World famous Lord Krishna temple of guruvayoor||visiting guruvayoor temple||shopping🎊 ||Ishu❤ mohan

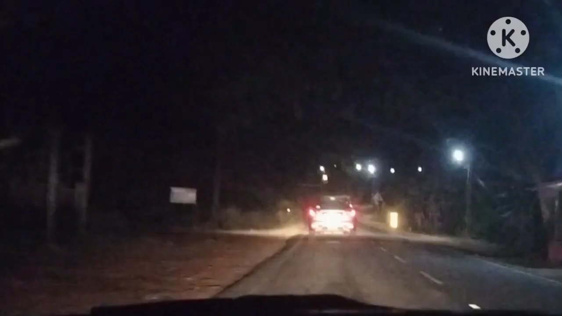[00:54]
நம்ம கிளம்பிட்டோம். ஏர்லி மார்னிங் அந்த சில்னஸில் நம்ம ட்ராவல் பண்ணும்போது ரொம்பவே நல்லா இருந்துச்சு.